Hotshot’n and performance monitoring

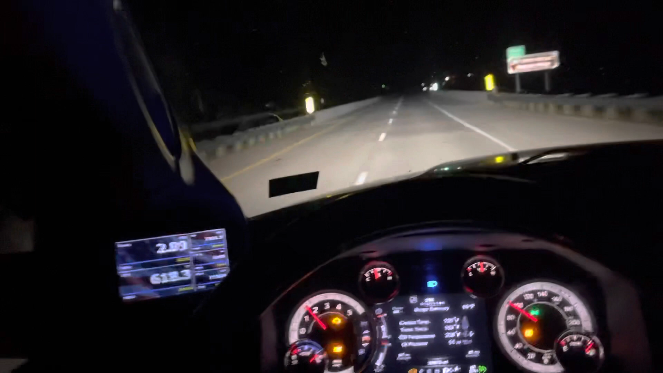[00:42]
So after, you know, trial and error, this is my setup. I ended up, a lot of you guys actually will have the smaller instrument cluster.
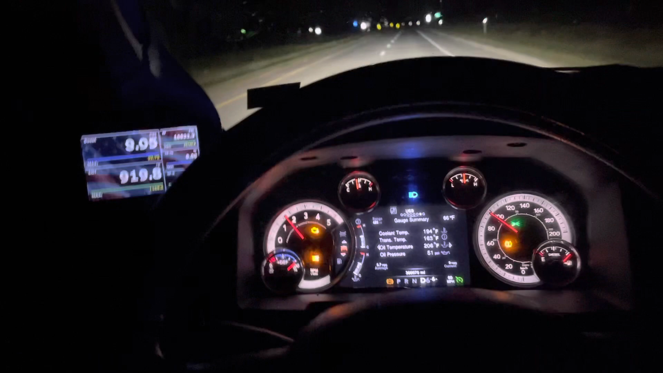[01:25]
large instrument cluster and he can program it with all your current miles on there, your hours, and all of that as well. So you don't lose any of that information.
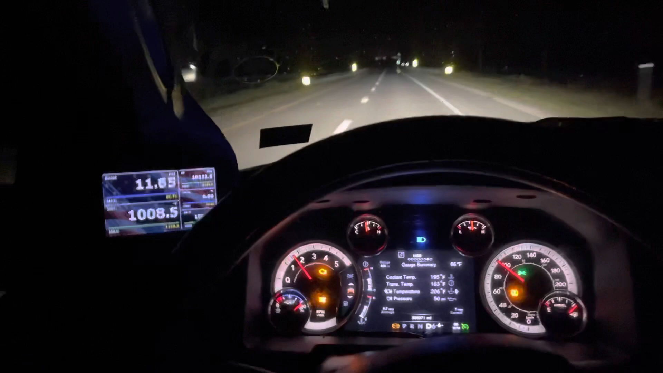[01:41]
But anyhow, the performance indicators that I drive by is, basically,
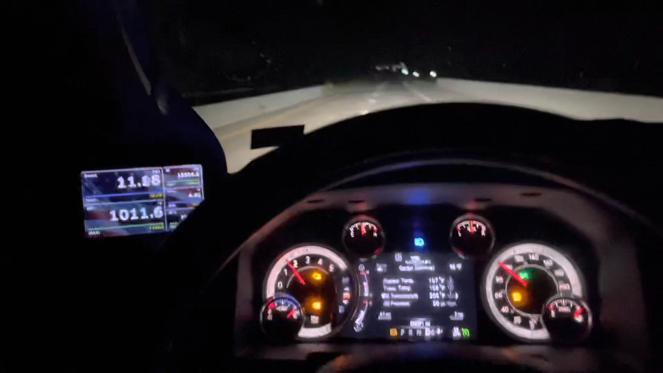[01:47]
I go by Boost and EGT.
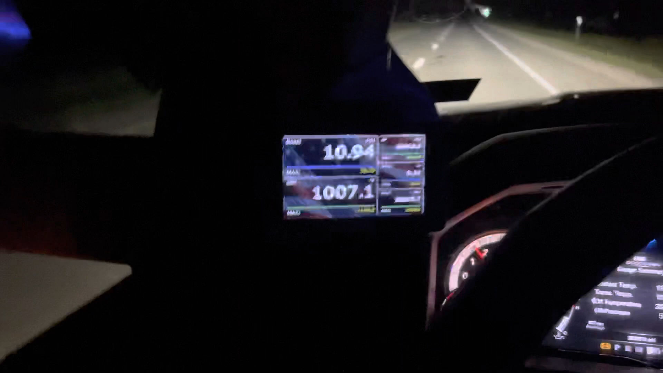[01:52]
And this right here is a performance monitor that plugs in the ODDP port and reads
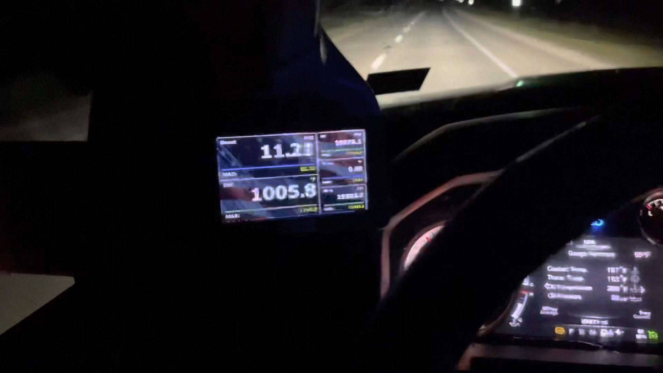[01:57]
the information off of your ECU. I'm going to eventually replace those with two manual indicators. There's the round 4th gen matching gauges by an armometer,
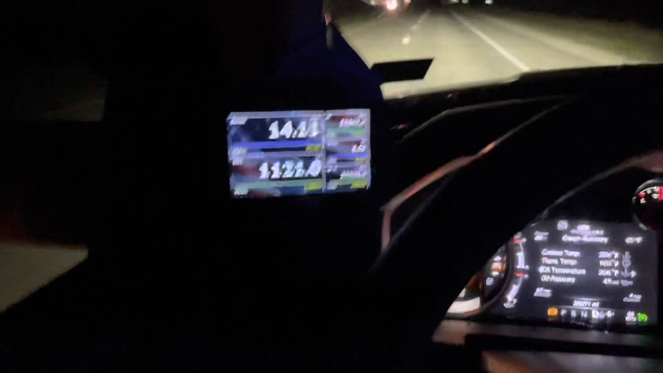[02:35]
My RPM, and right there, cool at temp.
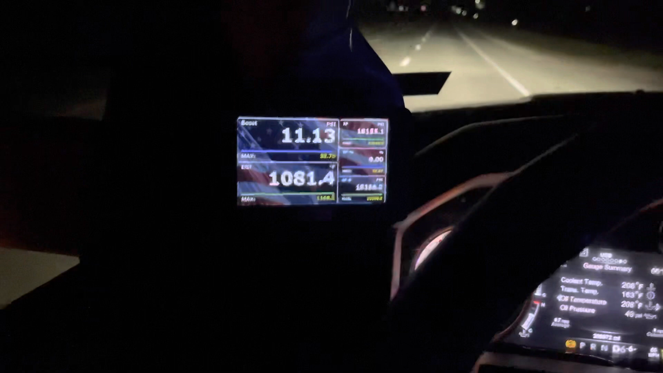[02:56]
RPM's around, right now, they're what? I don't know, 1,600.
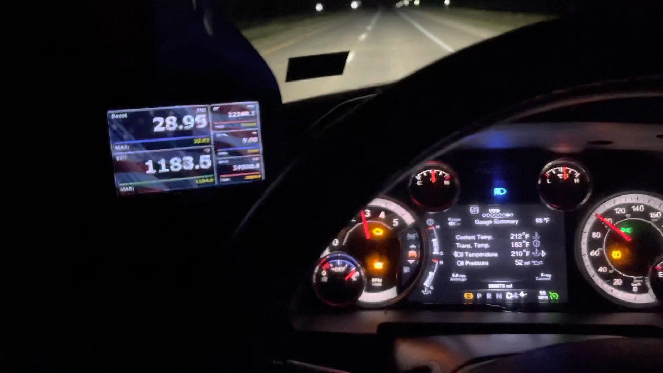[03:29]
And, my EGT's around 1,000 or lower.
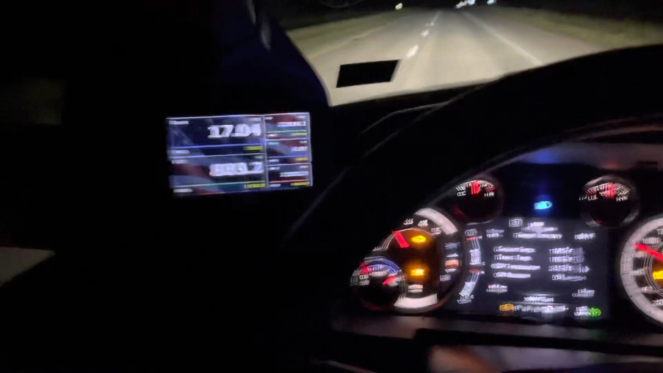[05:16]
800, 900. But, the temperature is 195. Pulling a hill. RPM will stay right around 2 grand.
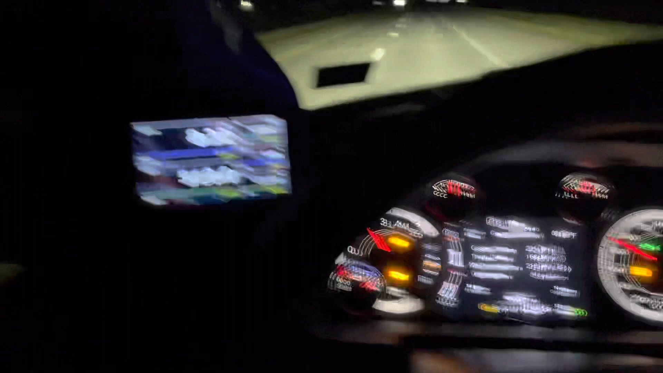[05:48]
There you go. It's low. EGTs are low. Cruise is at 2 grand.
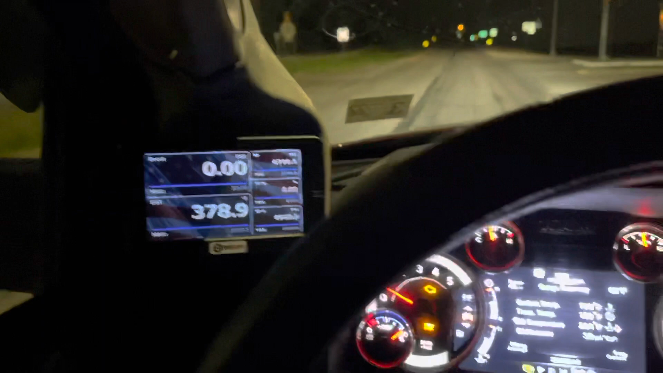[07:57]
My check engine light right there. That's because of the fan clutch. And, um. I did a video on it. Almost a year ago. I do believe. But, yeah. And, um. Actually, yeah. The Ford OBS fan clutch has been running fine. Um. I can't really tell a difference in running temperatures between that and the electronic one. But, uh. Yeah. I had the, uh.